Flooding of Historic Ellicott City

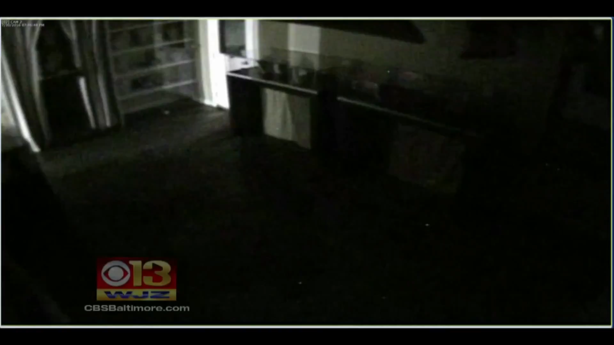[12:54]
Take a look at the video from the surveillance cameras mounted on the ceiling, capturing the moments the water burst through the door,